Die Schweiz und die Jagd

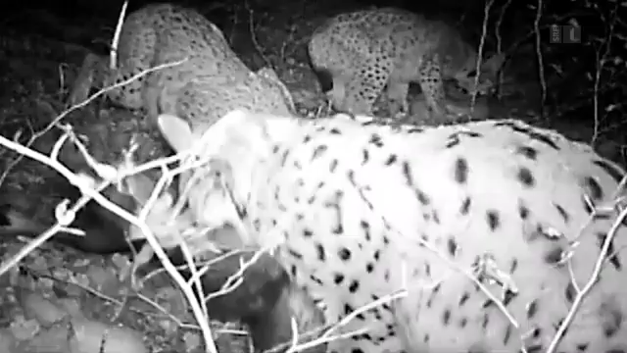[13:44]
Das Reh ist im Flachland die Hauptbeute vom Luchs. Lokal kann eine Luchsmutter mit Jungen den Rehbestand tatsächlich reduzieren.
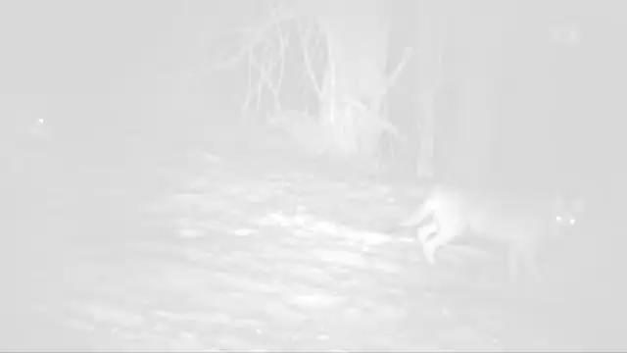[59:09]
Fotofallenbilder aus einem Projekt von der Uni Bern.
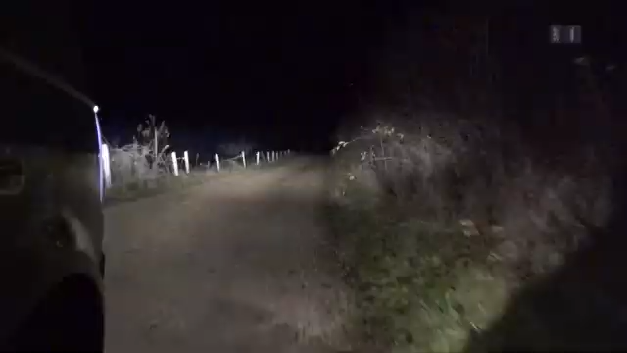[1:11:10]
Hier begleiten wir den Hans Döbele auf einen Nachtansitz auf Wildzäune.
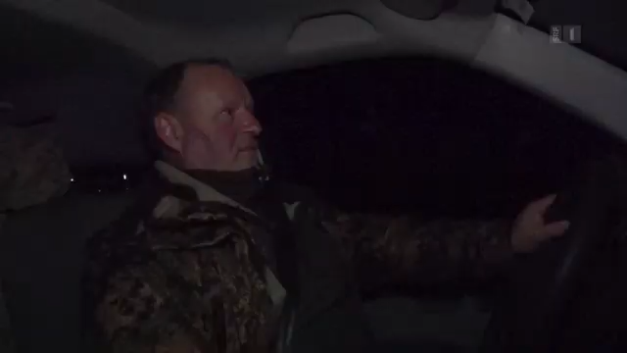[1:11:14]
Denn die Bauern und auch die Entschädigungen, die die Jagdvereine zahlen müssen, verlangen nach einer massiven Reduktion der Wildzäune.
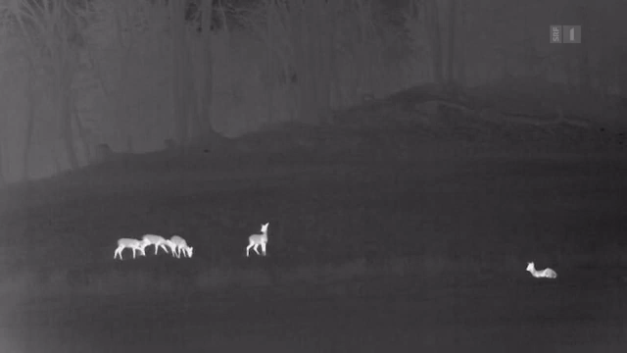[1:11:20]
Hier hat es aber nur Reh. Filmen mit Licht liegt hier nicht drin, sonst sind sie weg. Also arbeiten wir mit einer Kamera, die Wärmebilder macht. Der Hans Döbele ist auf dem Hochsitz mit dem Gewehr parat. Die Rehe sind immer noch auf der Wiese, aber weit und breit keine Sau. Dann zeigt er uns, wo die Zäune gewesen sind.